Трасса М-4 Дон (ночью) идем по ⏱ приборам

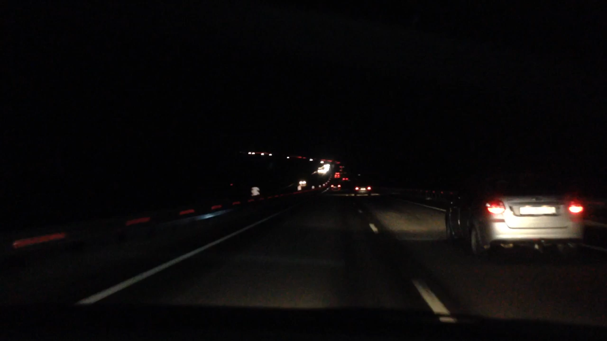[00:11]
Без фонарей, без освещения. Идем по приборам. Идем по приборам, по взлетке практически.